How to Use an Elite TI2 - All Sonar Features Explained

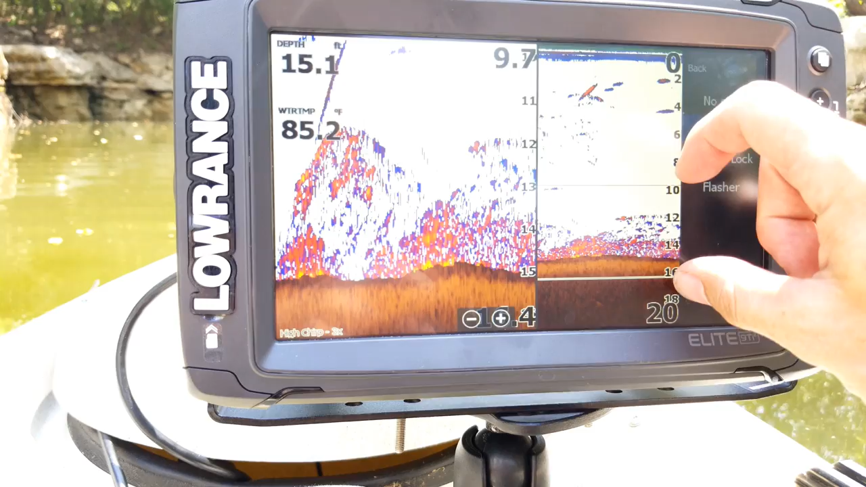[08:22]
Now let's go ahead and zoom out. Now you have your bottom lock but what that does it's kind of a little weird it locks onto the bottom but you'll
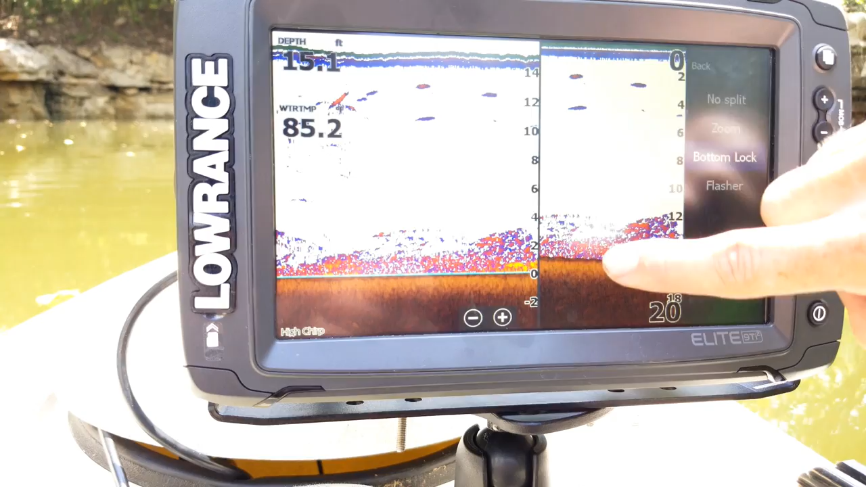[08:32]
On screen: depth 15.1 ft
notice that it flips your depth range upside down so that way it makes it a little easier to see how far off the bottom certain objects are. Just a little feature they added on there make a little bit easier to use on there.
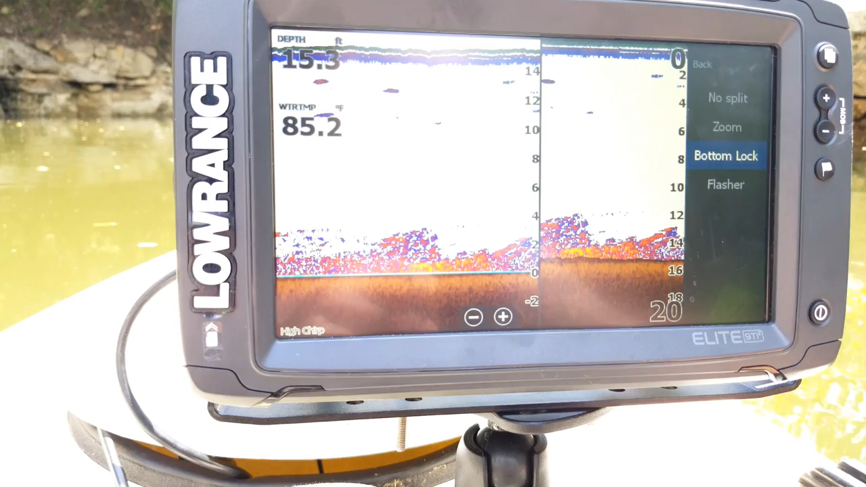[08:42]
On screen: depth 15.3 ft, water 85.2°F
And then of course you also have your flasher which is just kind of the standard flasher mode that you know Lawrence and everybody else has been making for you know 40-50 years.
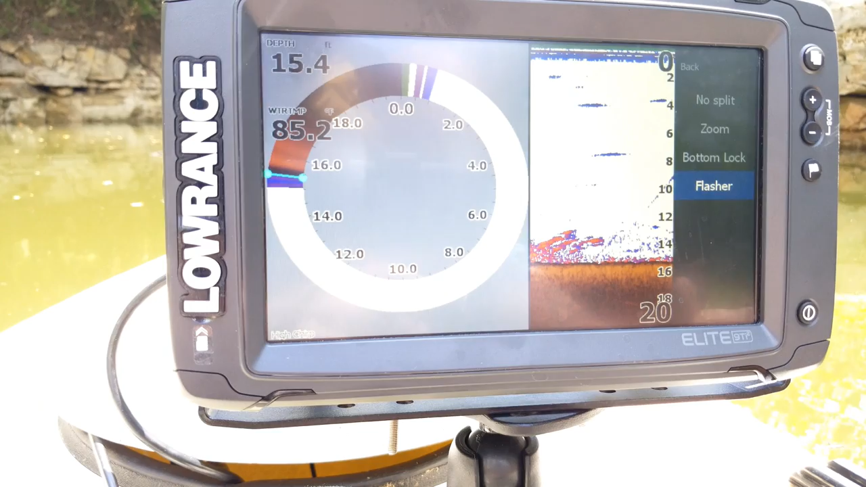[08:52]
On screen: depth 15.4 ft
Where you got your little spinning scale you've got your range that circles around and as objects show up on there you see it draw a little line as it spins around the circle right there.
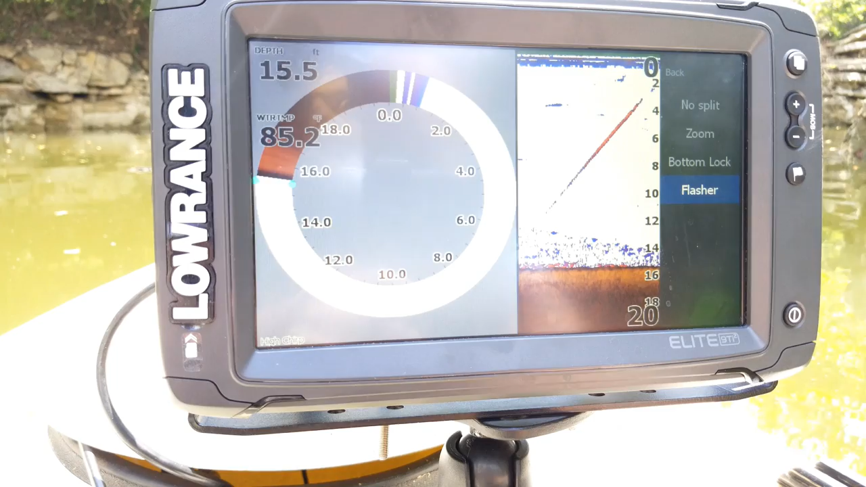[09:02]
On screen: depth 15.5 ft, water 85.2°F
Now I'm going to leave mine to no split. Now let's go back. Now you have your palette. The palette is it's just going to be all the different colors that you can choose from.
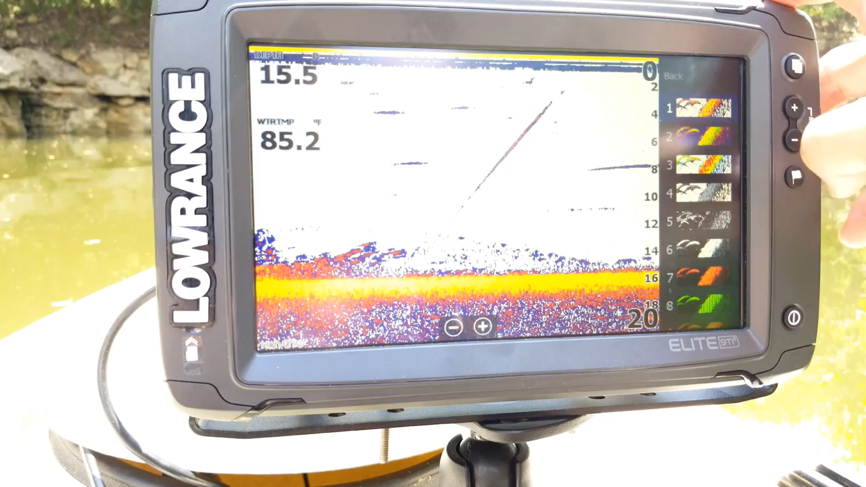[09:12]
On screen: water 85.2°F
Most of the time it's going to default to number one which is the color palette most you guys are used to seeing. Now you can go in you can change them. It's kind of like a user preference type thing.
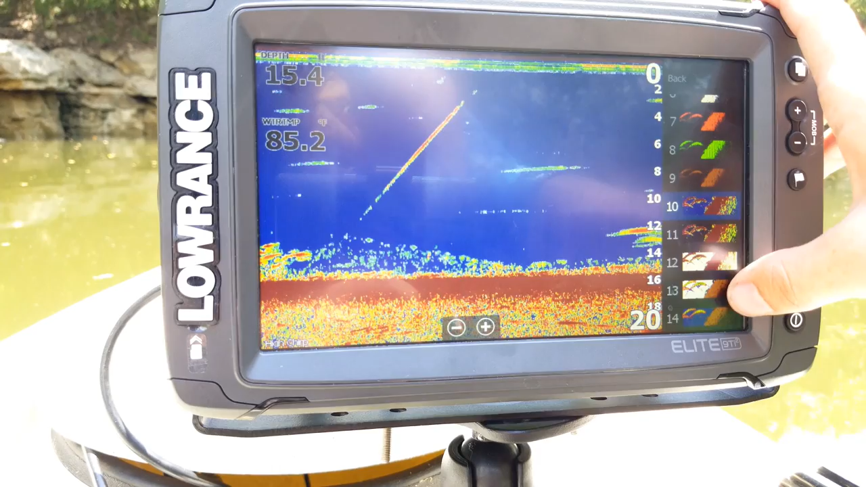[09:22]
Now I like number 13 because what that does is it turns my bottom brown. So that way any like fish or anything sitting on the bottom it distinguishes between them and the bottom itself.
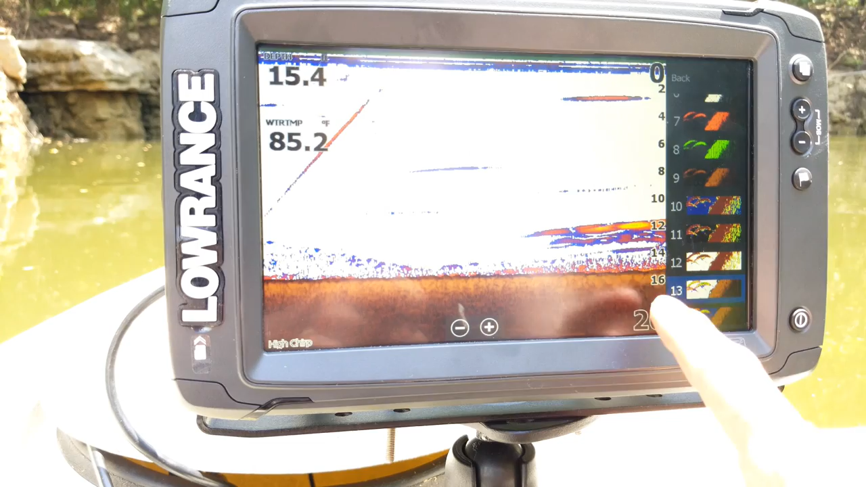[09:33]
So that way the fish will show up all different colors and the bottom will be brown. So that way they don't blend in with one another. So let's go ahead and go back and you also have the same thing on number 14 here
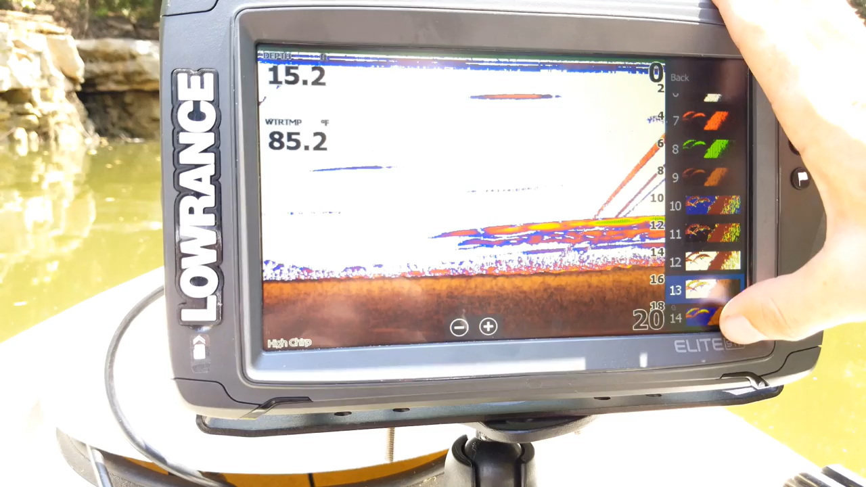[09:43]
On screen: water 85.2°F
but it turns it as a blue background instead of white. Let's go ahead like I said let's go back. Alright and so now what we can do is we can turn on our overlay down scan or what that does is it's going to overlay the down scan on top of the 2d sonar. Now in my opinion I don't really care for it too much. The fish reveal feature where it takes your 2d sonar and overlays it on top of the the down scan image is a much better way to do this than it is to overlay the
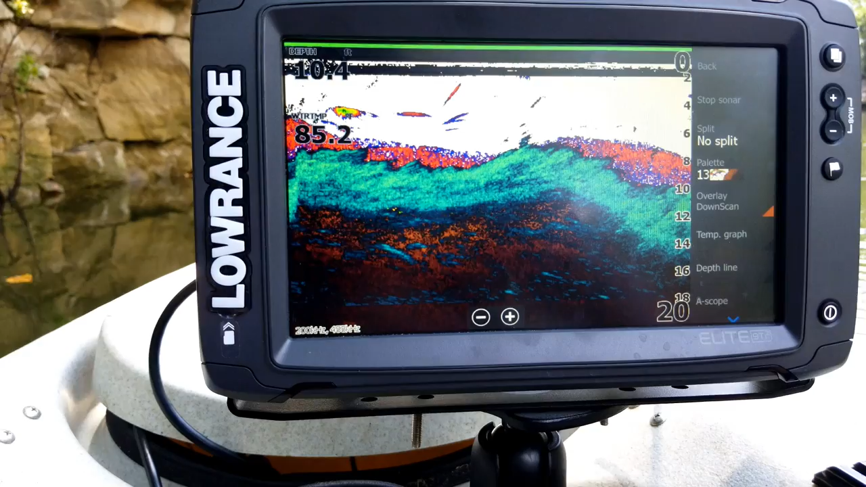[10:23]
down scan on top of your 2d because you can see it really clutters up the screen a lot. So like I said if you want to do that do the fish reveal feature on your down scan instead which I will show you how to do on the structure scan video that I will make next. So let's go ahead and turn that off. Now the next option is going to be our temp graph and what that does is it's got this little scale up on the corner up here and so
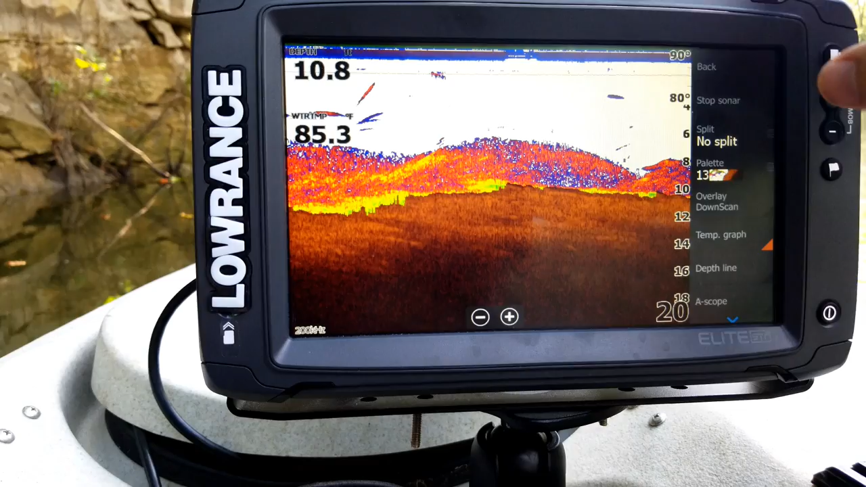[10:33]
you'll see it shows like 90 to 80 and it draws this little red line across here and so as the temperature goes up and down that little red line will adjust up and down with it and so that way just you can tell anywhere on the screen what the temperature was at that particular point in time and so if you know temperature fishing is important to you that's a good feature to turn on.
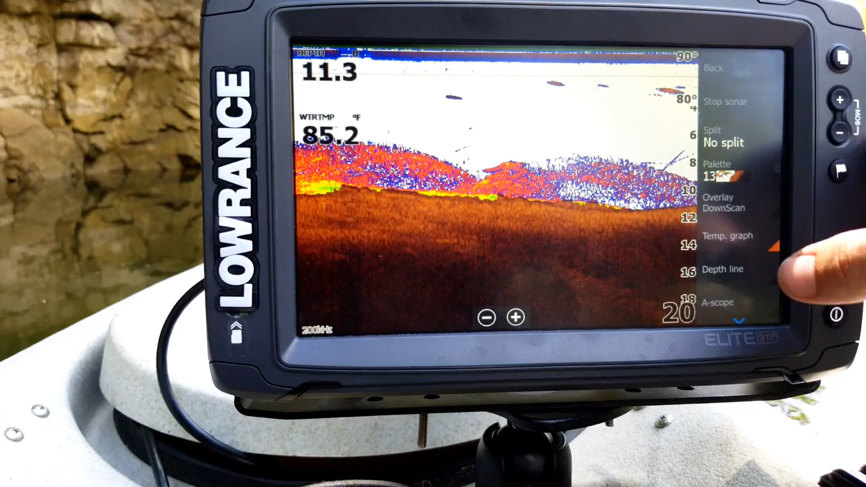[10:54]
On screen: water 85.2°F
I'm going to go ahead and turn that off. Now I have my depth line here and when I click that on it just draws a line right along the bottom there. That's particularly useful if you're not using the bottom track palette like I'm using. So if you're using just a palette 1 where all of the colors just kind of blend together that's a good feature to turn on to distinguish where the bottom actually is.
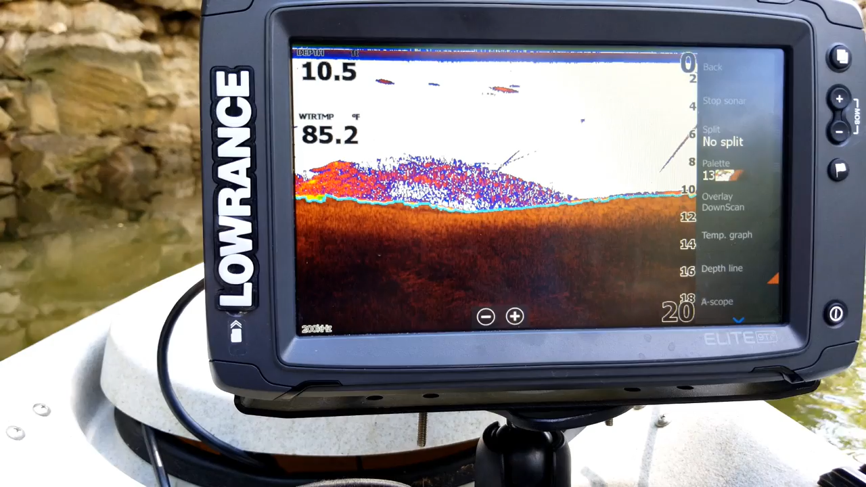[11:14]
On screen: water 85.2°F
But since I don't need it I'm going to turn mine off. Now let's scroll up here. Now we have our A scope. That is the amplitude scope which is basically a vertical flasher.
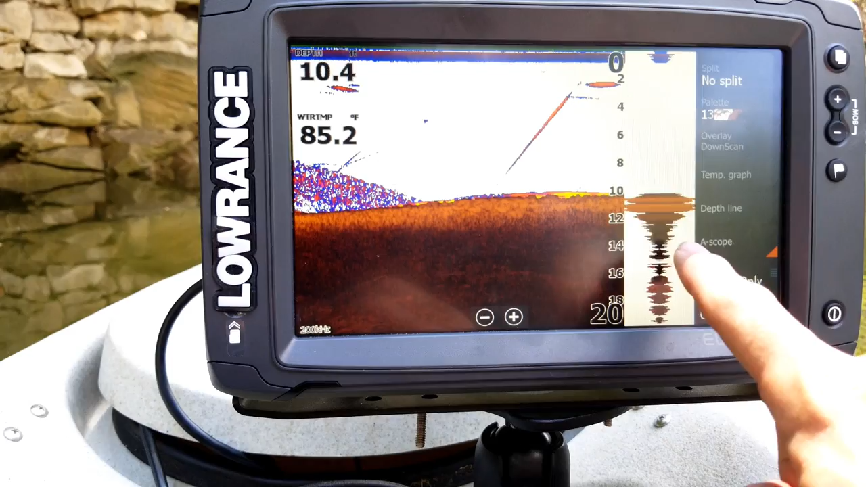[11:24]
You know it's kind of self-explanatory. I don't care for it too much myself. I feel it just kind of takes up extra room on the screen. So I'm going to turn mine off.
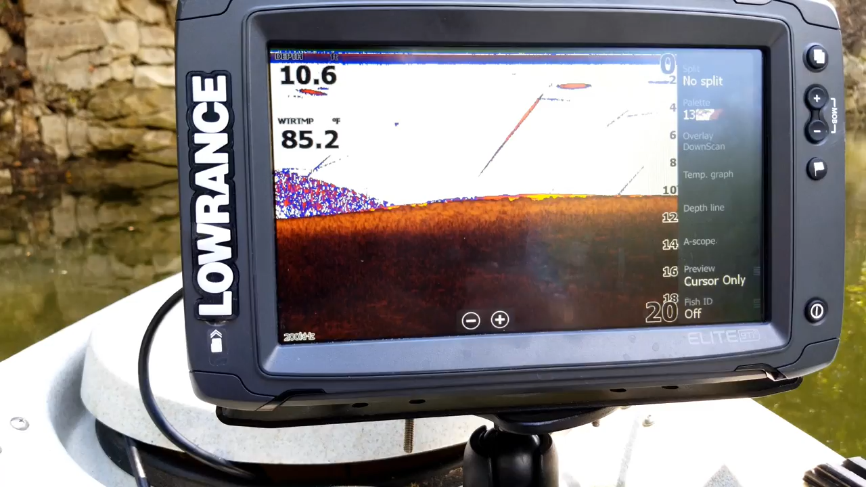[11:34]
On screen: water 85.2°F
Now the next option is going to be our preview. So what that is so you can turn that off cursor only or always. So let's switch it always.
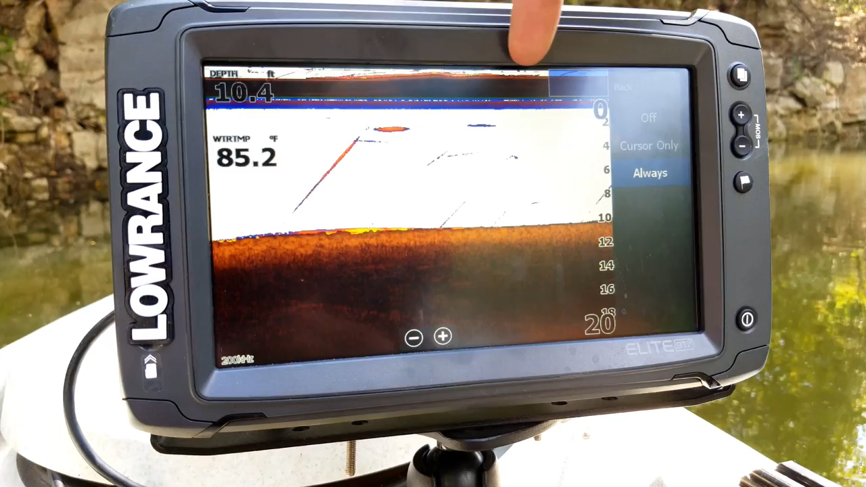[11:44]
On screen: depth 10.4 ft, water 85.2°F
And so you can see it puts this little preview option at the top of the screen here where you can touch your finger on it and drag